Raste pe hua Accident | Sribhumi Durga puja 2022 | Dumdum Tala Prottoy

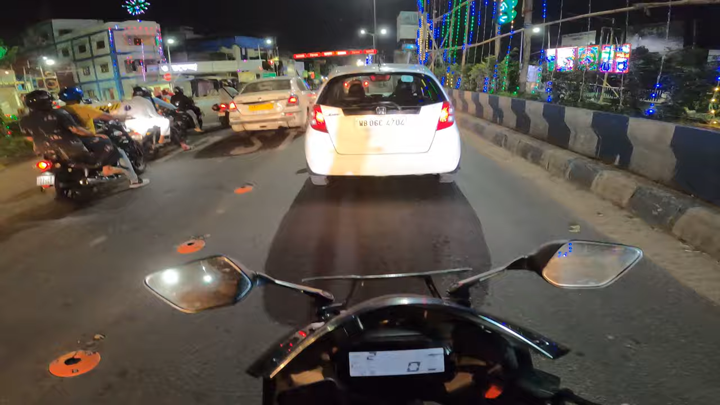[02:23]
आप मेरे व्लॉग में ये वाला जगह बहुत बार देखे हो, लेकिन अभी देखो यार, मतलब देख के ऐसा लग रहा है कि ये वो मोड़ है ही नहीं, ये कुछ अलग जगह पे मैं आ चुका हूँ.
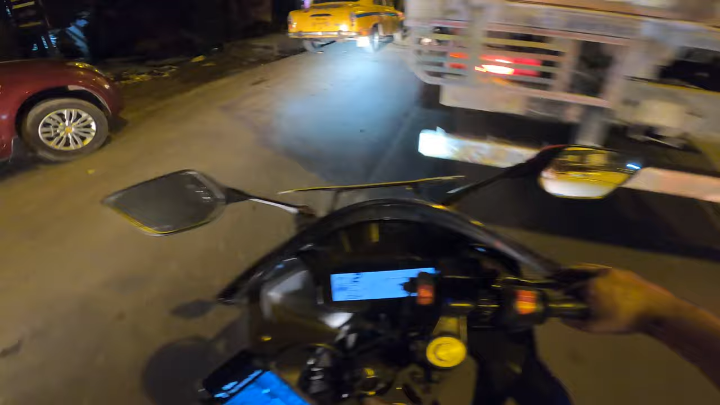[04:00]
अरे यार वो अंकल गाड़ी को और आगे, मतलब पीछे वाला जो गाड़ी था ना, वो अगर थोड़ा आगे चला जाता ना तो बहुत प्रॉब्लम हो जाता, फिर लग जाता, फिर पहले लगा हुआ था. मतलब अभी देखो ये एक्शन.
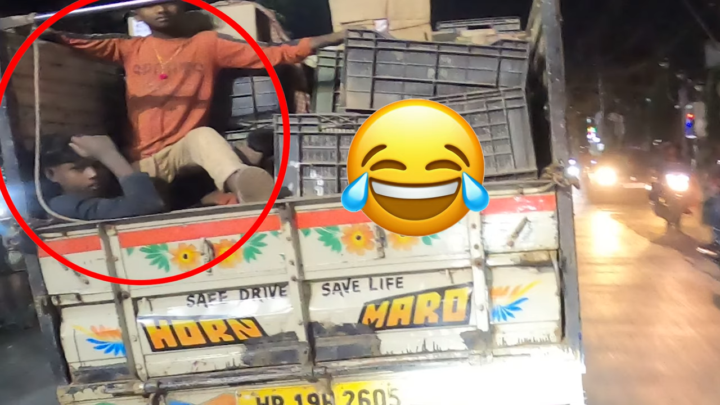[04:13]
अरे श्रीभूमि कौन दिखे पड़वे
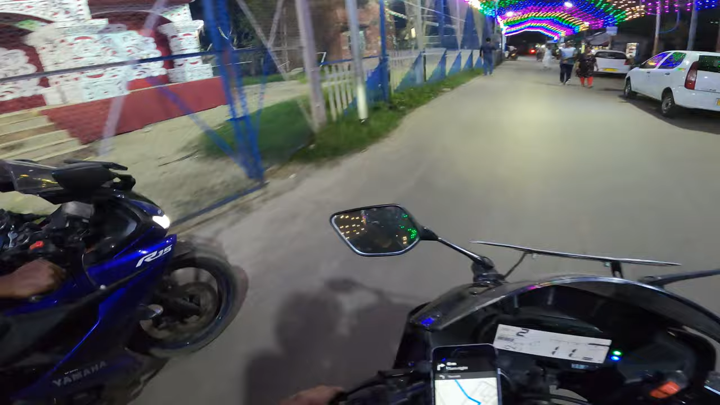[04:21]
ओ श्रीभूमि है वे. वाओ
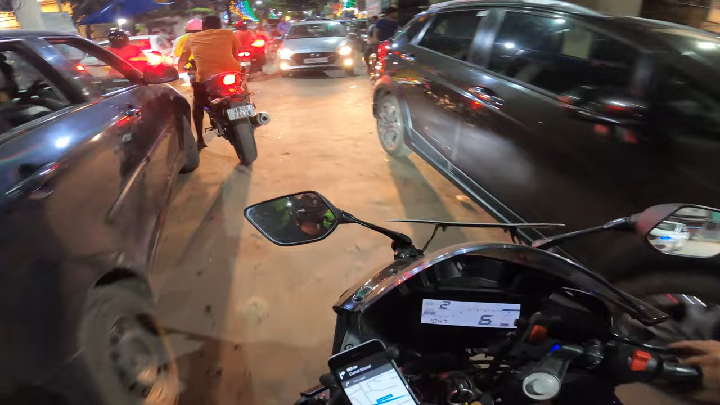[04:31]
आगे ना आ रहा, सामने से राइट, यहाँ से घुस जाओ ना, इधर से घुस
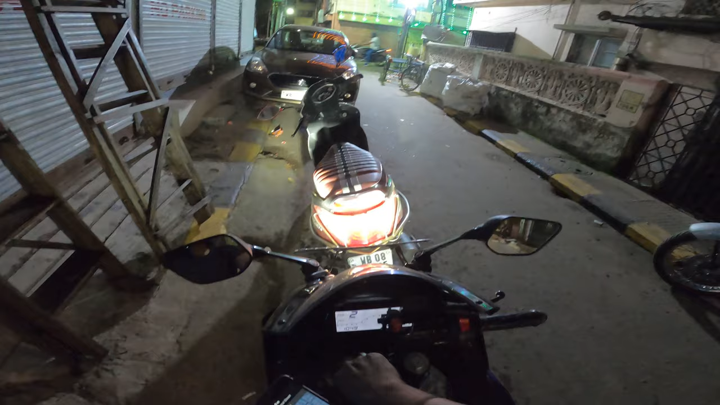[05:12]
और मतलब अभी देखो यार ना खाली है ना, लग रहा है कि यार भीड़ नहीं होता, लेकिन यार यही पे यार पैर रखना मुश्किल है, मतलब बाकी के दिन।
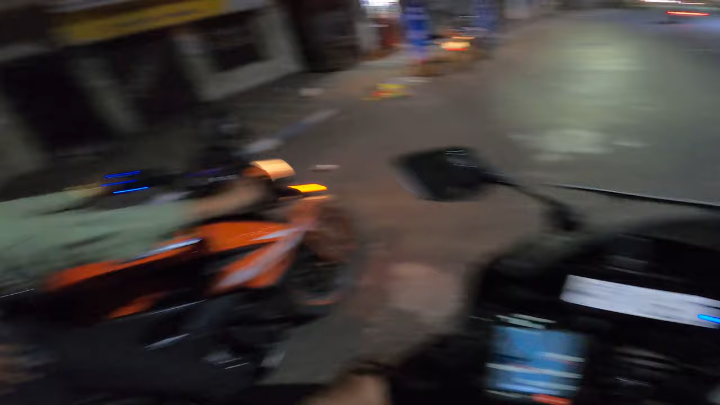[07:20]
थैंक यू। ओ गाइस, आप ये वाला व्यू को चेक करो यार, ये टाला ब्रिज है, ये बस नया अभी हुआ है यार, मतलब 2-3 दिन पहले ये ब्रिज ओपन हुआ है यार, एकदम नया ब्रिज है।
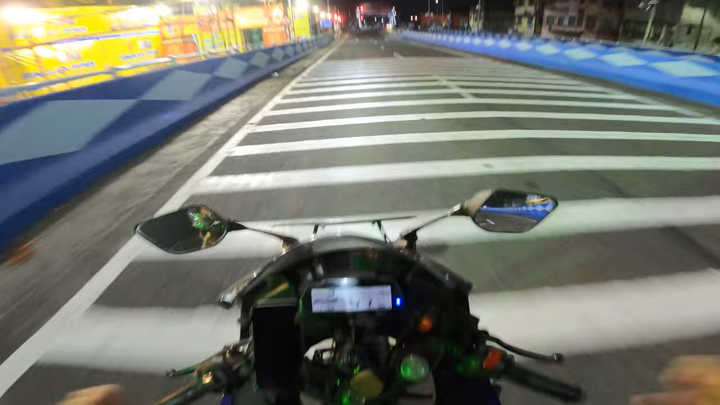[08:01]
और देखो ये मेरा किस्मत, पूरा बेकार किस्मत है मेरा, क्योंकि जब भी मैं यहाँ पे आया देखो यार सिग्नल ऑटोमेटिकली रेड हो गया यार।